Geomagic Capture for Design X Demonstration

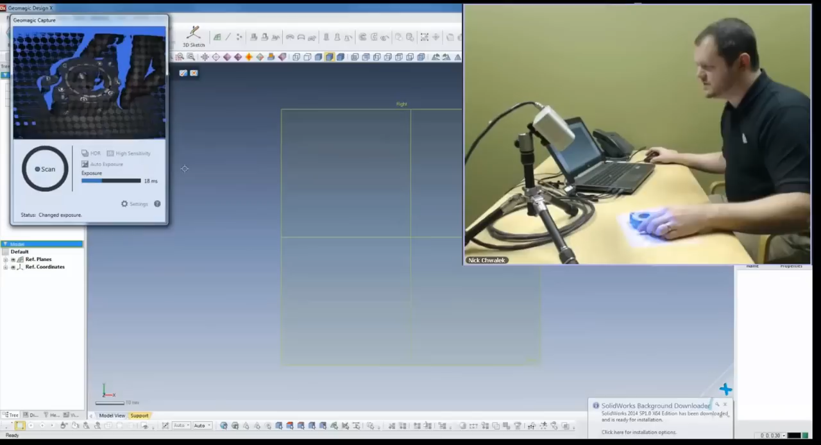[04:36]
We get a lot of data very quickly.
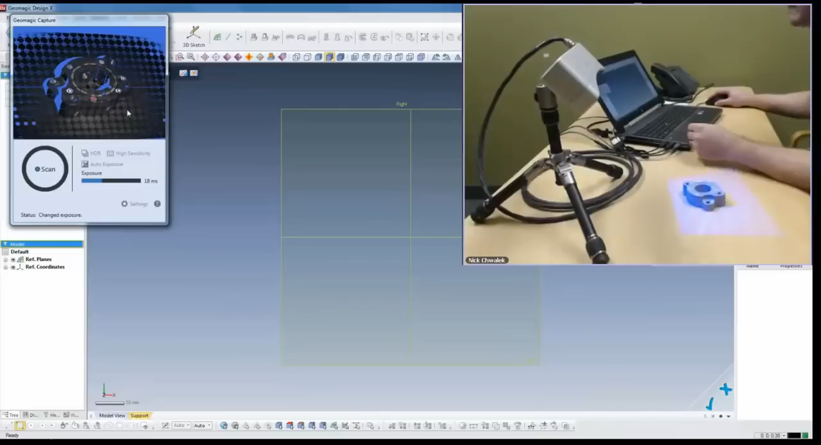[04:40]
And this is the scan window. So you can see here is a preview of the part.
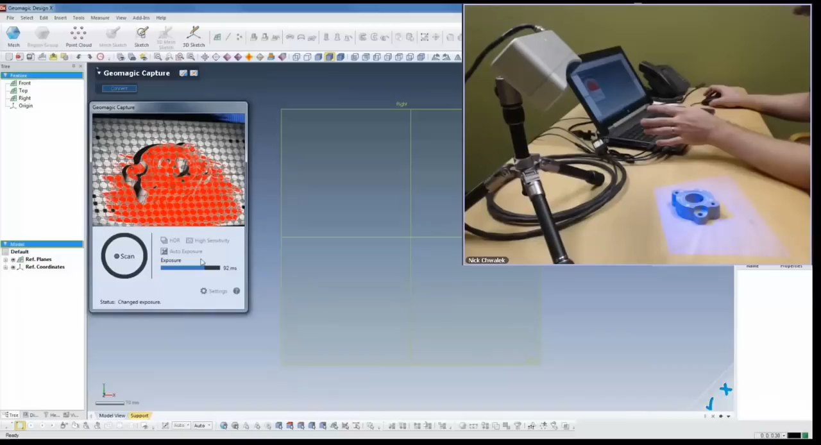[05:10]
It's going to be very washed out. And if it's too low, it's too dark. We can't actually see anything.
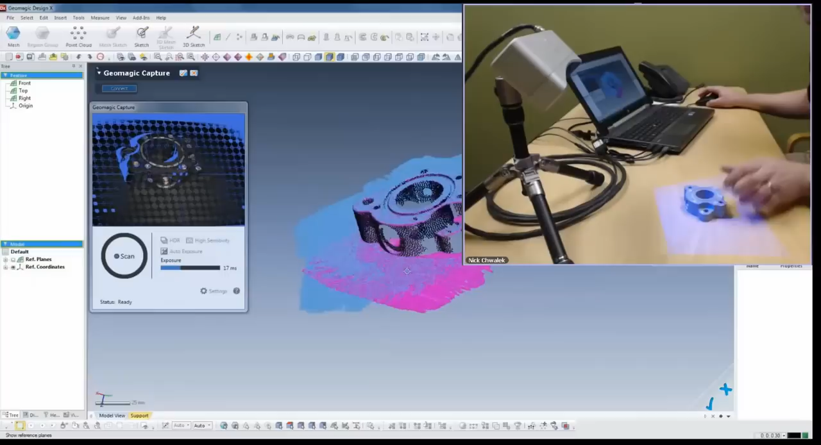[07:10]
And we probably want one more scan, you can see we're missing a little bit of data up here.
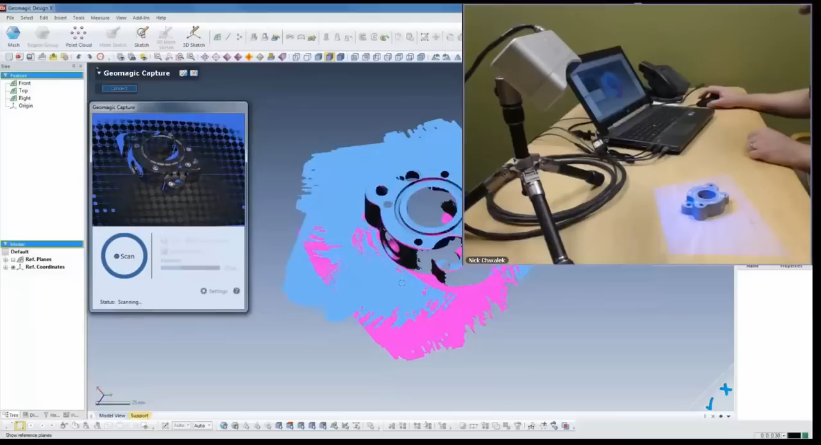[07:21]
Let's see how this looks. Alright, we'll take just one more shot to make sure we got the end there. The nice thing is that if you do miss any data, it's really easy to add it back in.
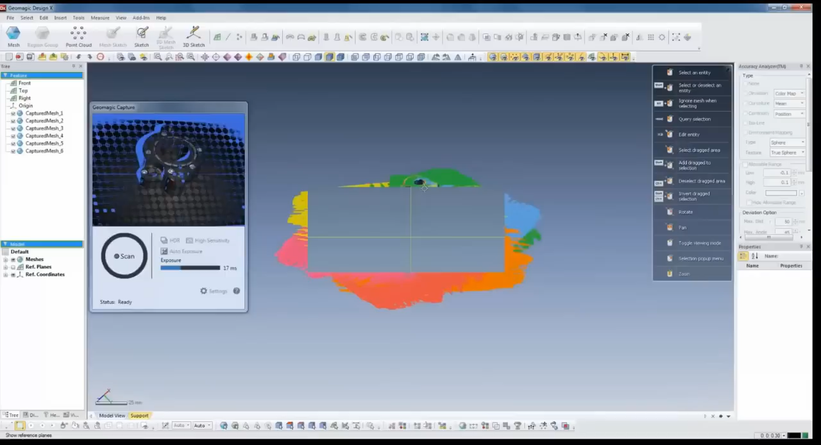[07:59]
What we can see on the screen now is all the different scans. We have six scans. The scans are shown on the left side here. And what we need to do now is combine those into a single object.
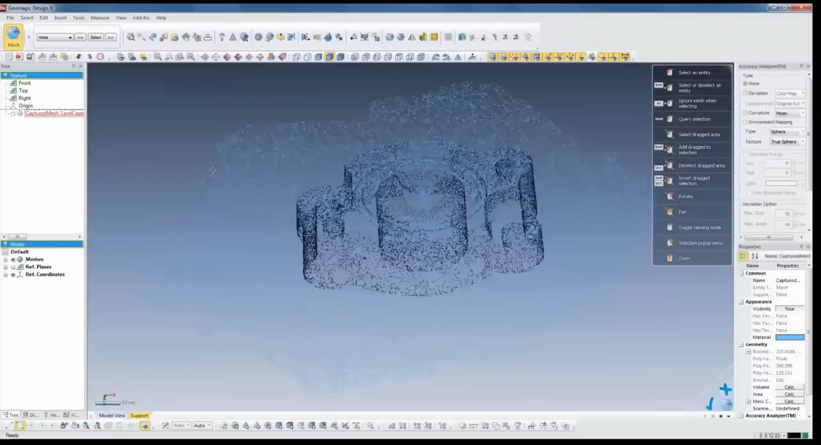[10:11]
You know, we capture the data and then we put it together to make a single scan. Now if we wanted to scan the bottom of this, we could easily flip the part over,
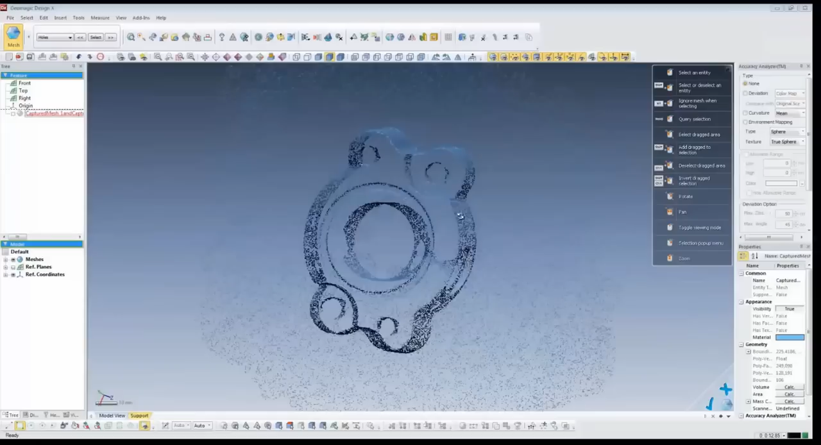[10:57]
Now what I want you to see is if we look at some standard views, top, bottom, left, right, the part is nicely aligned to one of the views,
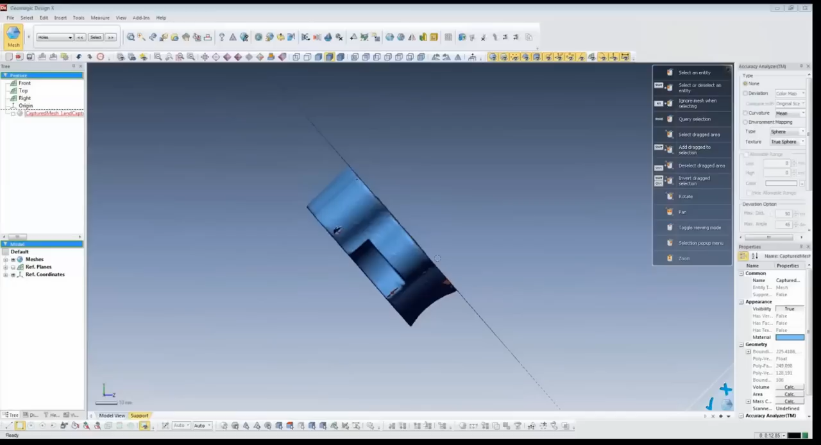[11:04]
and that's because the scanner is angled down at the table.
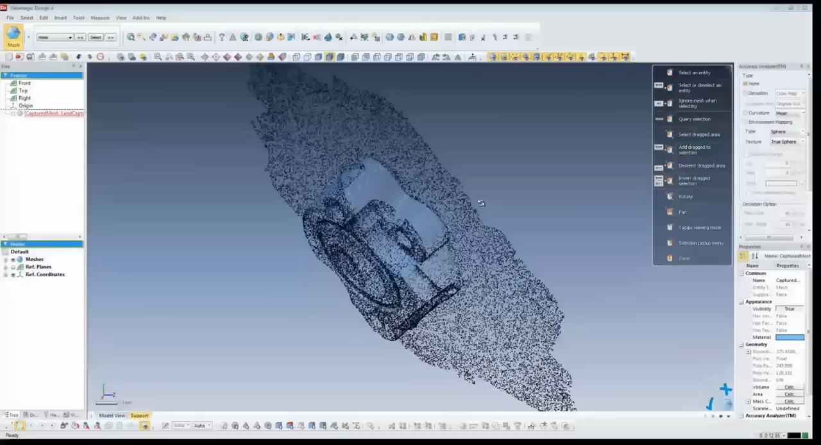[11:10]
Well, to model this part, we'd like for it to be, you know, the faces here, we'd like that to be the table. So we need to align this thing.
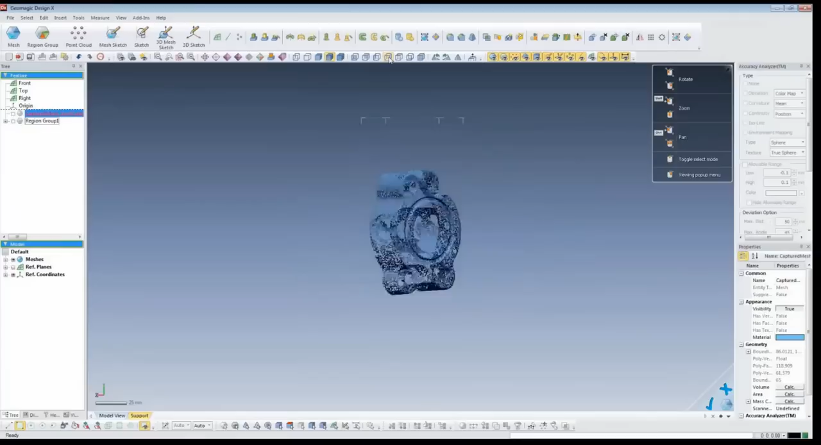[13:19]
So again, just to prove it's aligned, we can see that the part is ready to go. And we'll turn the region colors back on. And you can see here we are.
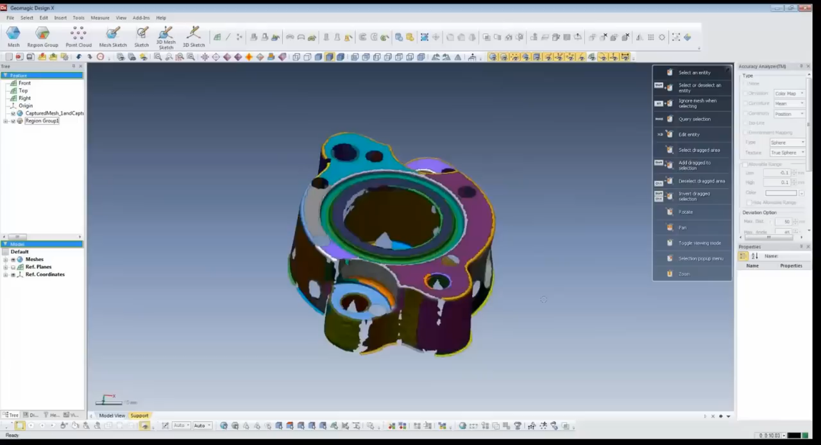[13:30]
Now when I model a part like this, I like to figure out how it might have been modeled before. In this case, I know it's extruded. I can see that by the general shape. So we're going to think about that a little bit.
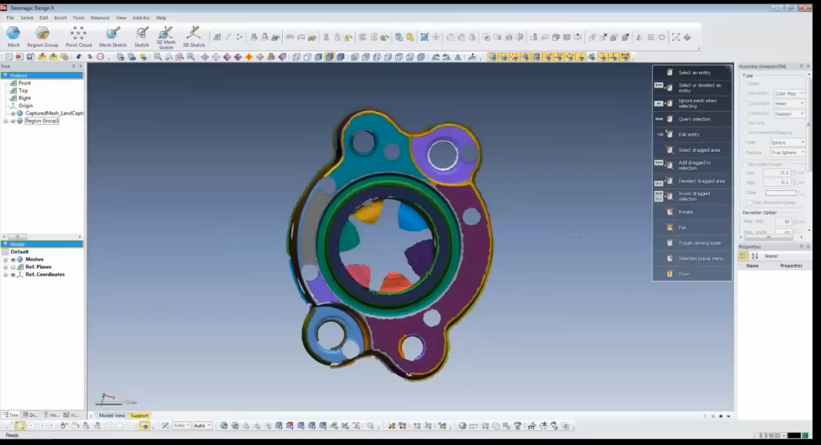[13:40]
We also have some areas here that are cut out. We have these pockets. And then we have a bunch of holes.
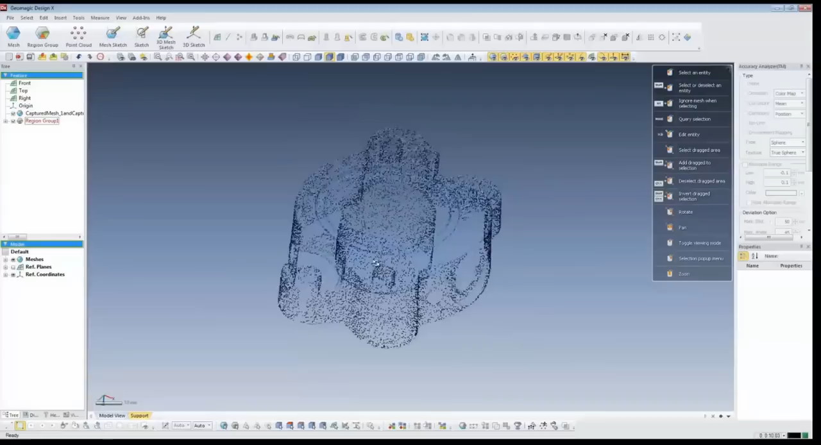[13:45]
And there's also this hole on the side here. And it finishes off with a torus or a ring up here for an O-ring or a gasket of some sort.
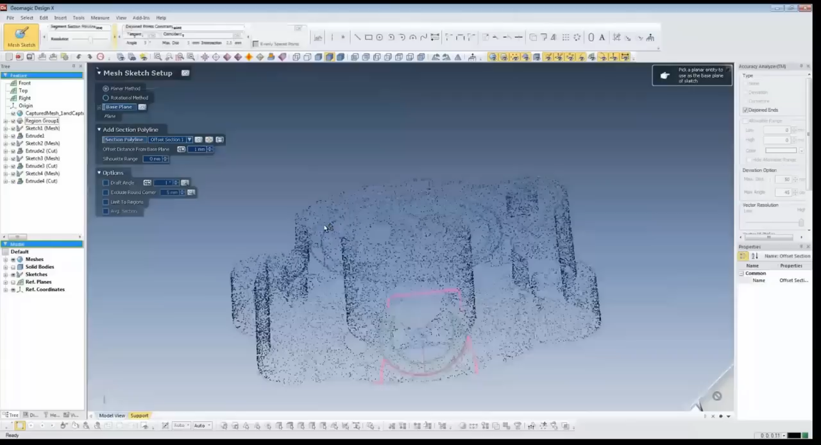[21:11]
And we're going to create another circle on this.